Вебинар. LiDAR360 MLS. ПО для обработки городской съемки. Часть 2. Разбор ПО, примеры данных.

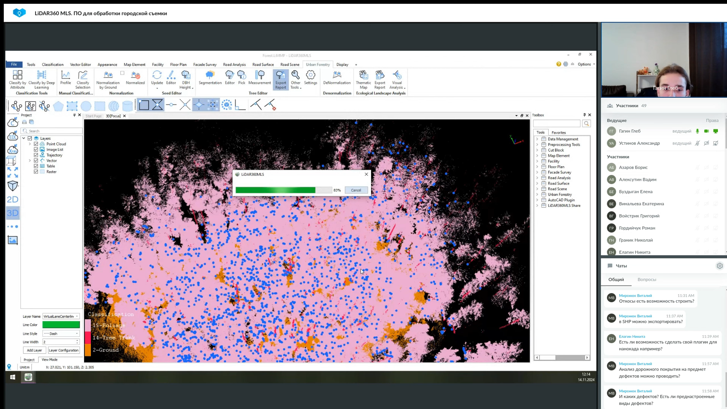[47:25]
Точнее, один проект из нескольких, и там их в несколько раз больше, поэтому, в общем, под какие-то именно большие подеревные ведомости я рекомендую LiDAR. Продолжение следует...